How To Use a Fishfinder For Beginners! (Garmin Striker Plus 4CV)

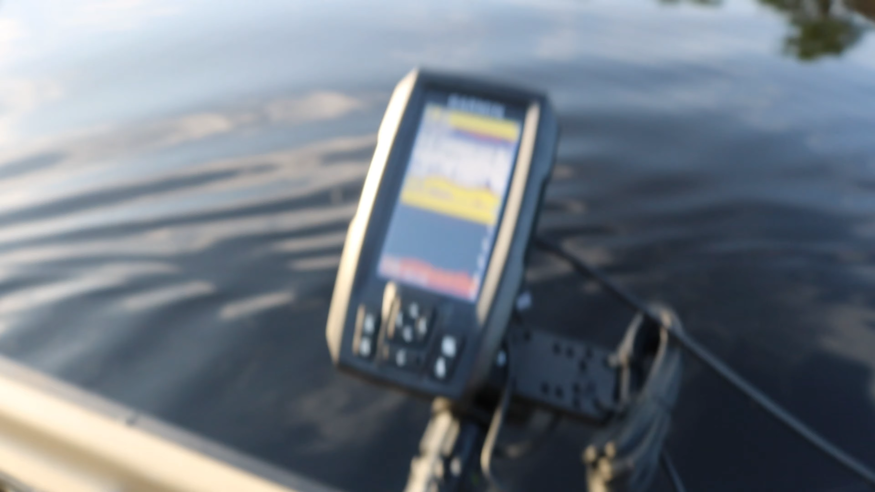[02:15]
All right guys, so we're currently on the Fish Finder and I'm going to run you guys just through everything real quick. So right now I'm on a dual screen mode. So we're back on the home screen. So, so far there's a couple modes for the Garmin Stryker. You got the traditional view, which is that right there, your normal sonar, but then you also have a down scan.
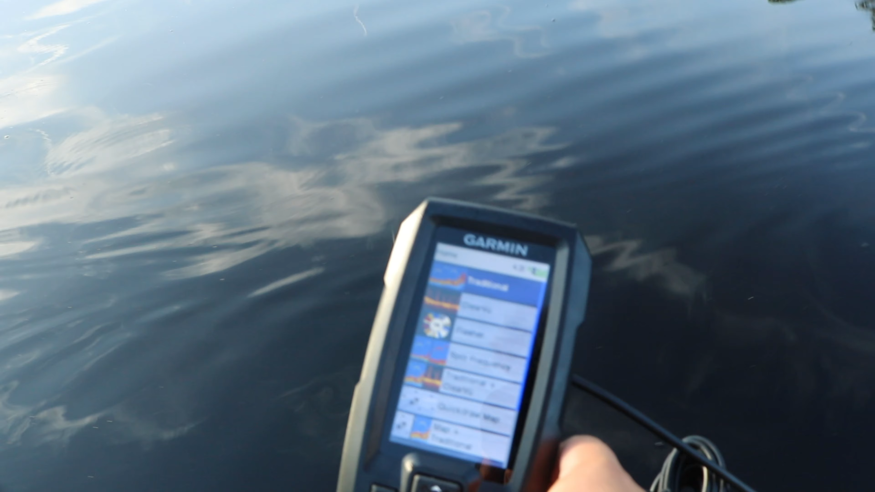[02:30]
If you click down and hit that check mark, you get down scan,
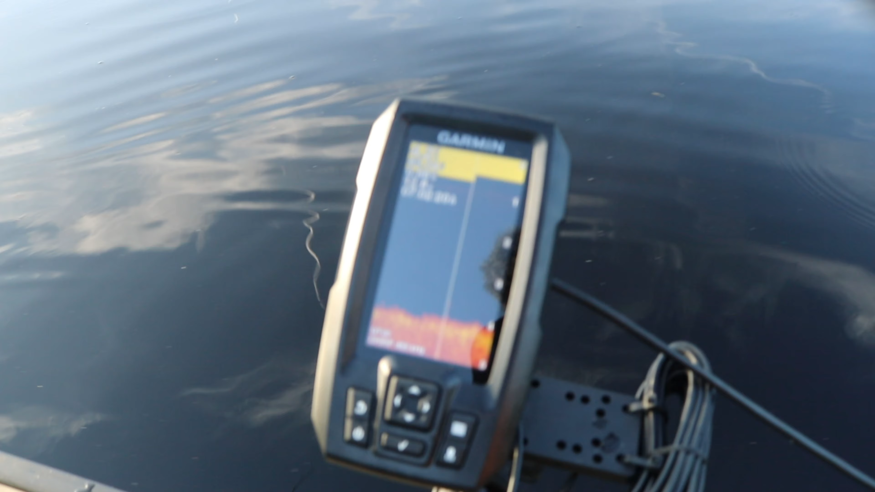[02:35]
which shows your structure a little bit better and it kind of gives you a detailed view of what the bottom is supposed to look like.
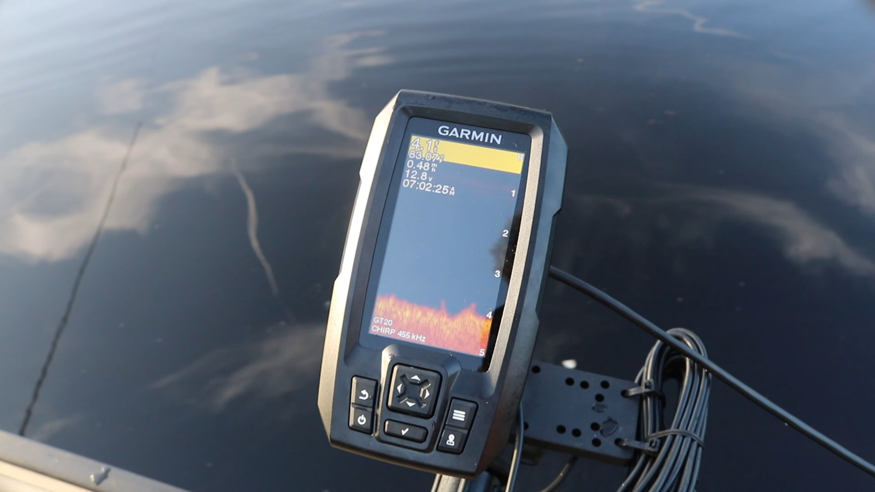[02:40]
And right now we're looking at a soft bottom it looks like because there's no hard line.
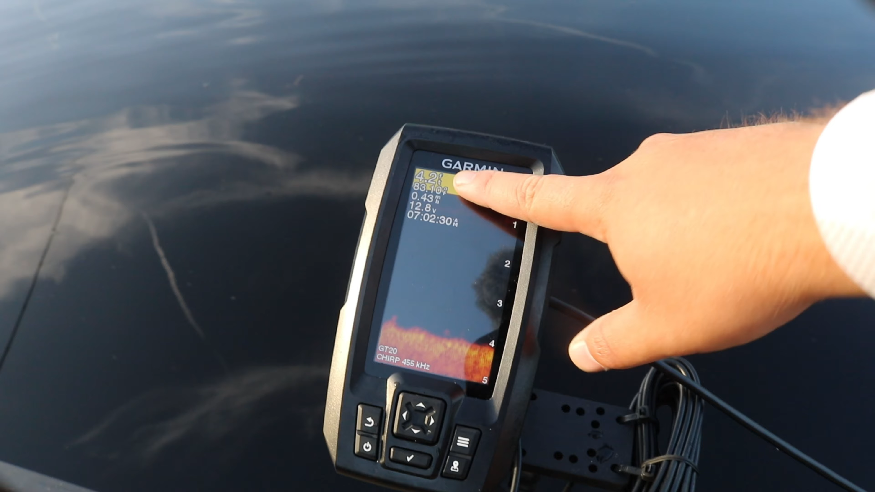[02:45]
And right here at the top, you can see your depth, your temperature, your speed, voltage, and your time.
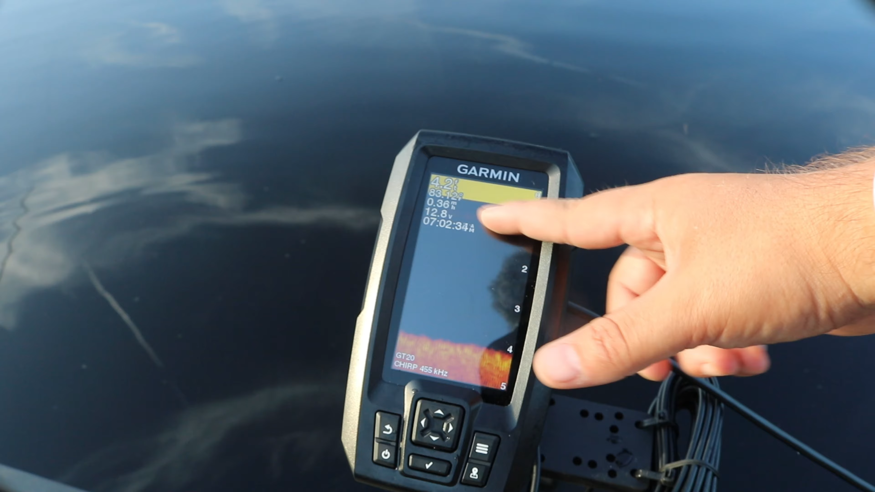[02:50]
Mine's an hour behind right now. So it's actually 8 to 2 AM.
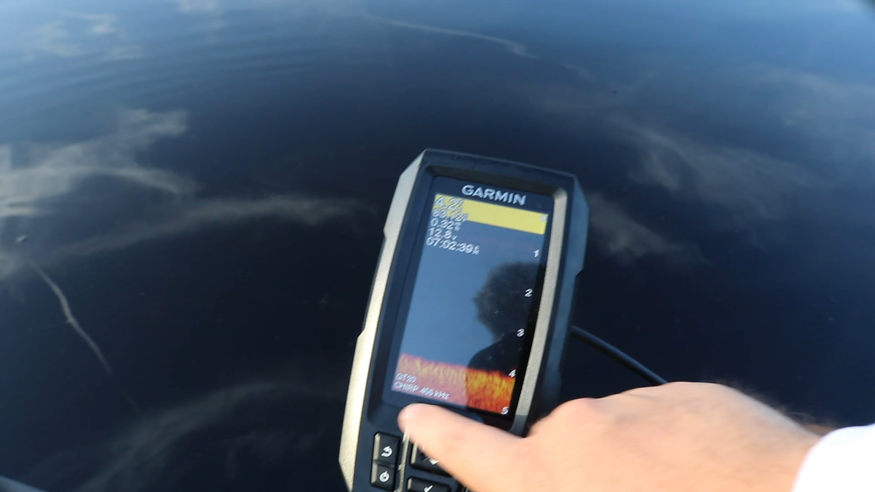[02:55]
And you also can see your frequency here at the bottom left. And you also could tell what kind of transducer you have.
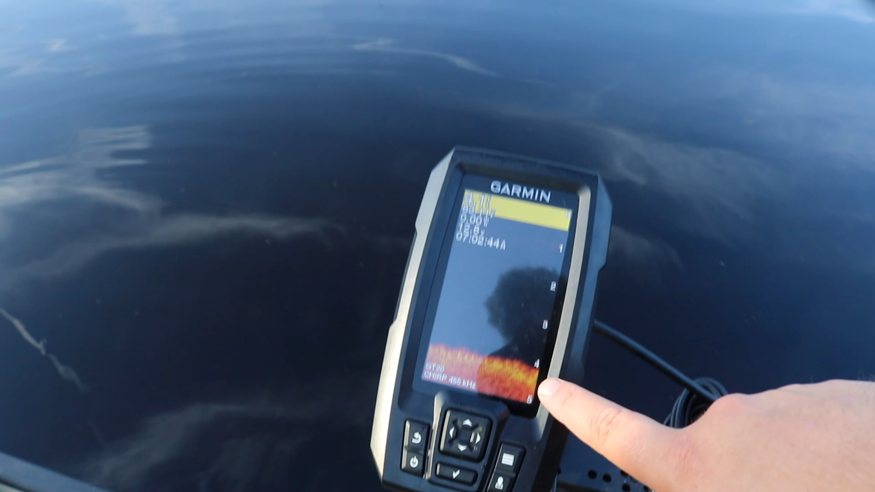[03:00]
So we're looking at the bottom. You don't see much structure right now, but you could see some stuff here and there.
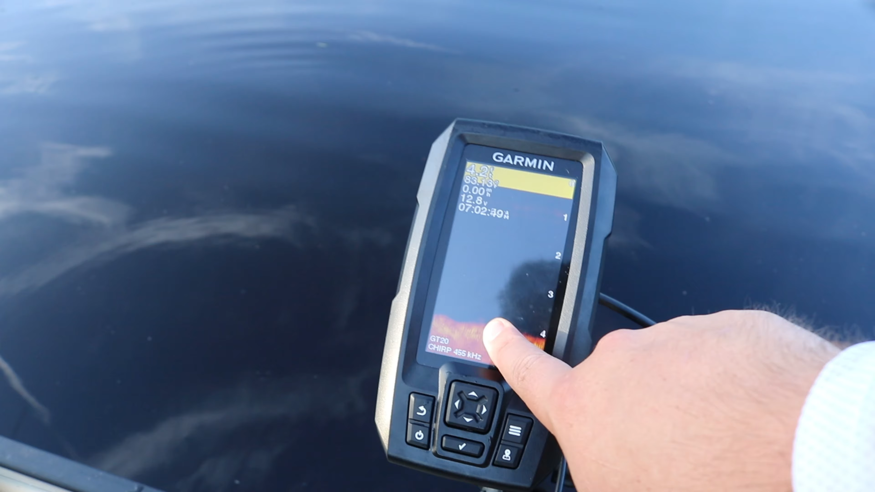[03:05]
Like that right there is something. That right there looks like a couple sticks.
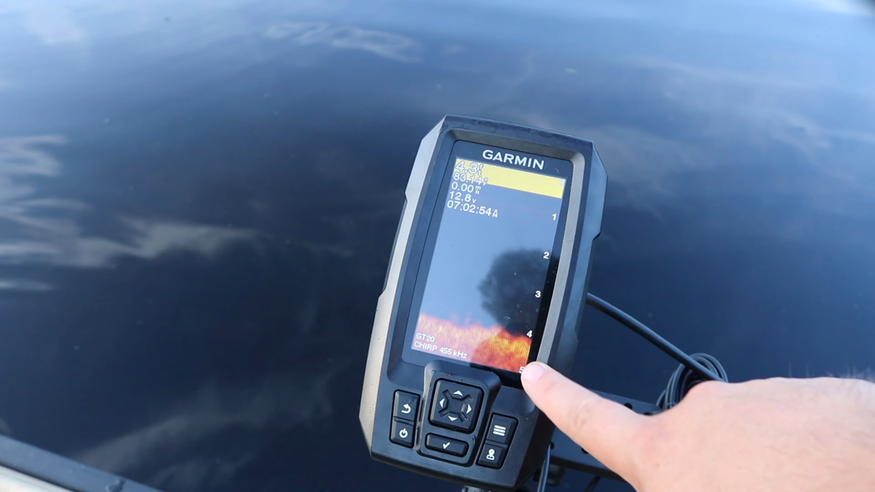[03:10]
And yeah, you got some fish off the bottom there. It looks like sort of, but I'm going to show you guys what I like using. It's the traditional plus clear view. It's in default mode on the Garmin Strykers.
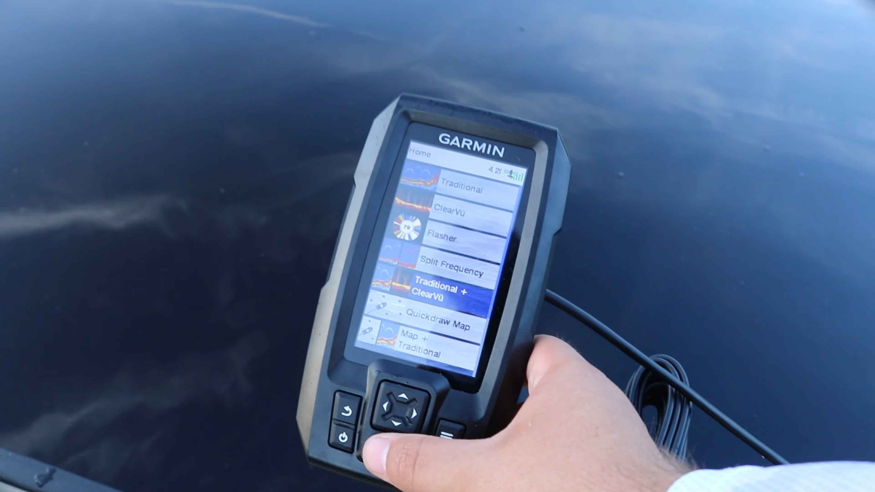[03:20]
So you hit check mark and you go back to it. By the way, to go back to the main menu screen, you have to hit that return button.
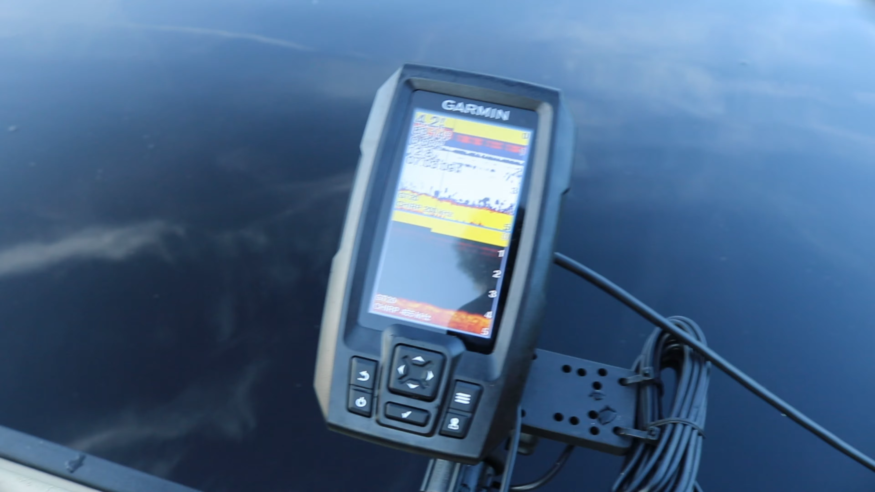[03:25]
So right now we're looking at the screen. I have fish ID on and that's not a fish. That's actually a stump we just rolled over. It looks like I'm trying to move us out of the way of it actually right now. Moving us out of the way of that stump we just went over, but you guys saw that structure.
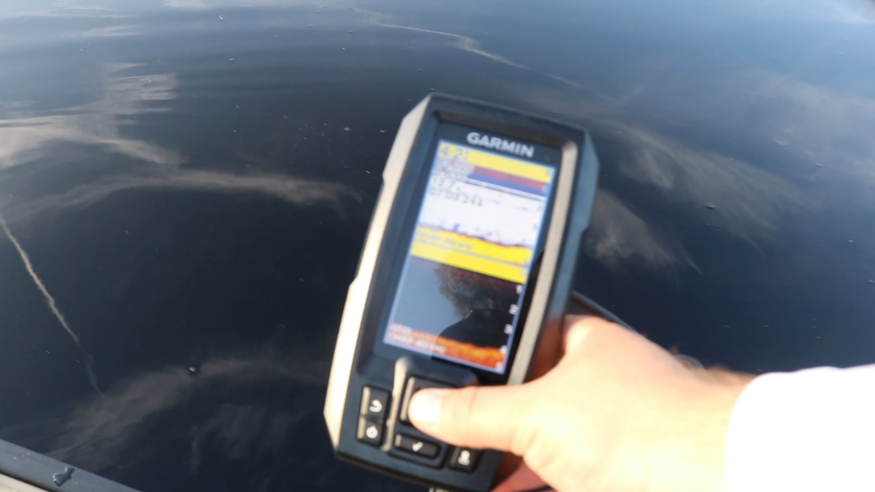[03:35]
I'm actually going to mark that by hitting this little waypoint with a little pin on it.
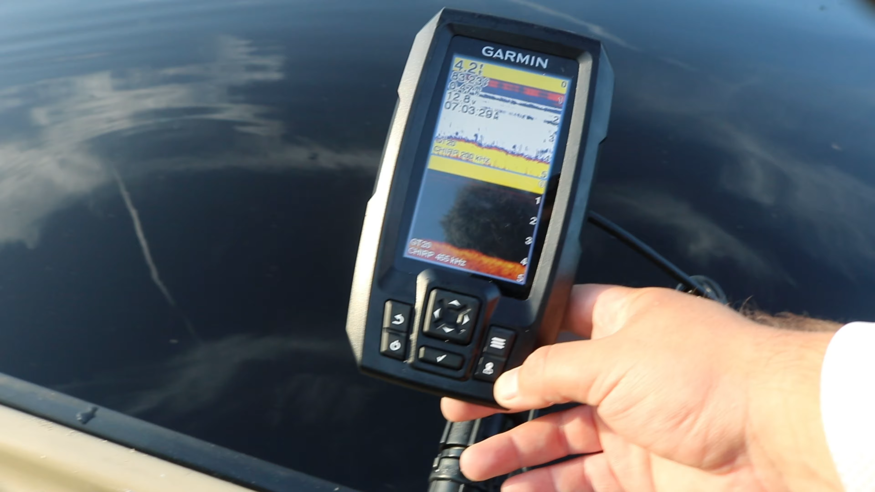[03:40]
Hit that and I can go to press check mark to edit waypoint.